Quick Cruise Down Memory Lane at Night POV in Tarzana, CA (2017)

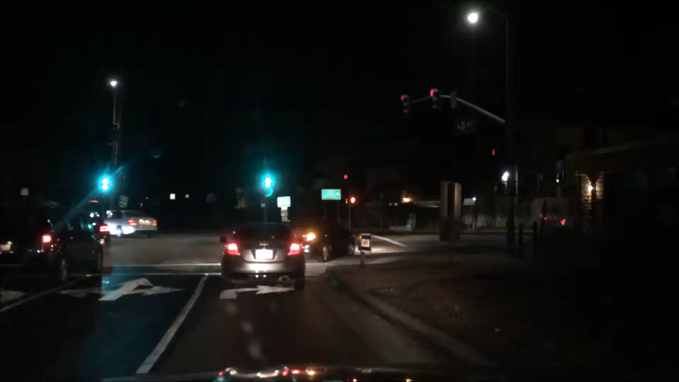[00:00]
Let's go off the 101 on Rosita Boulevard. I'm going to go past the apartment I lived in from late 2010 to mid 2013. I also left the film school at Columbia College Hollywood here in Tarzana, California. I'm going to go past the apartment I lived
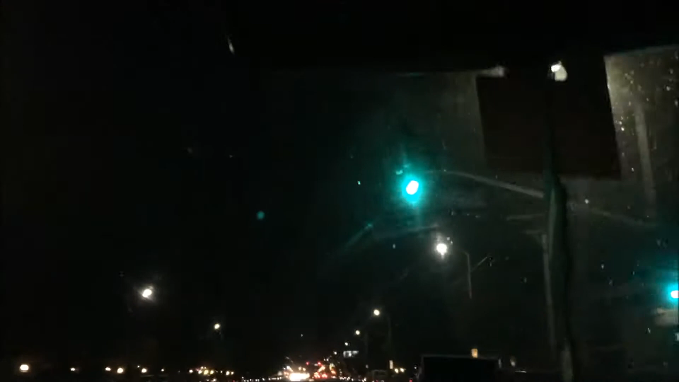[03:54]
School. CCH is down this way. Or is down this way. Cross here. I'll take a ruff. I'm going to get gas at this RCO.
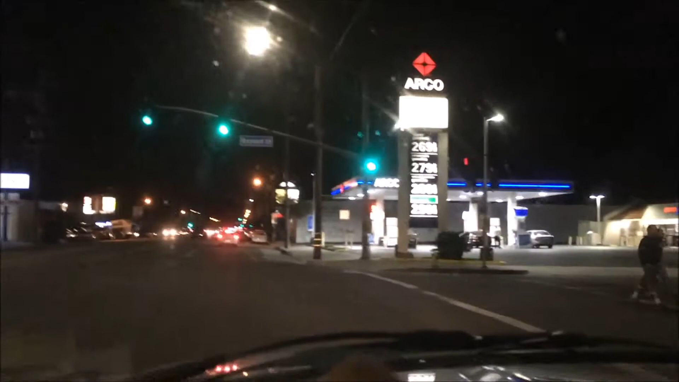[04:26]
I'm going to get a bunch of them going. And uh. Right over here.